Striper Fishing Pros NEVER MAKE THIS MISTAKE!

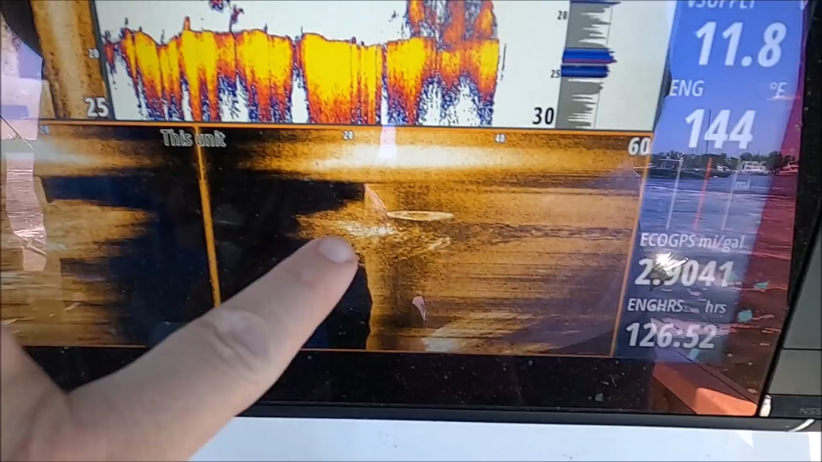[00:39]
Okay, that's the bait on the side. You see how close he is. Over here a little better.
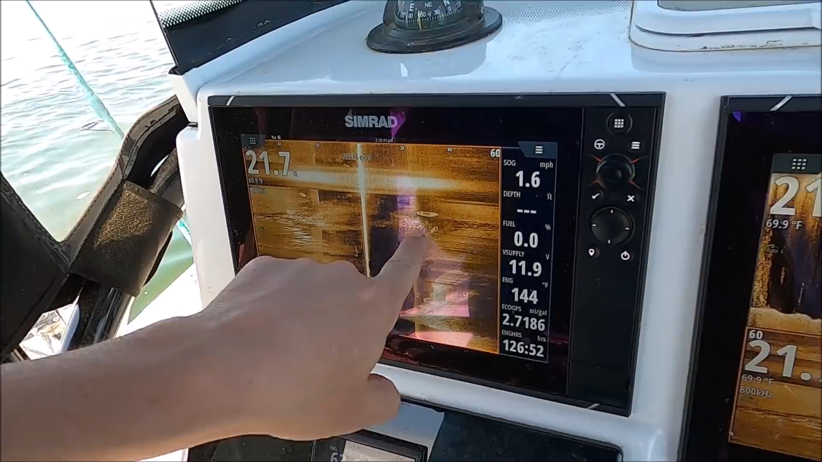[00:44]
On screen: speed 1.6 mph
Oh yeah, they're shaking on that one. They're shaking. There's fish in it. That was a great throw.
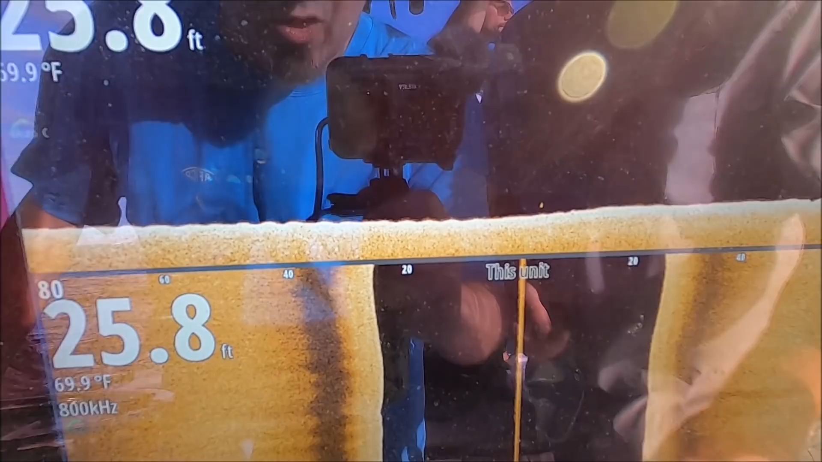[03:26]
On screen: depth 25.8 ft, water 69.9°F
Okay, we're see 25 feet of water right here, and you can see we were in a channel.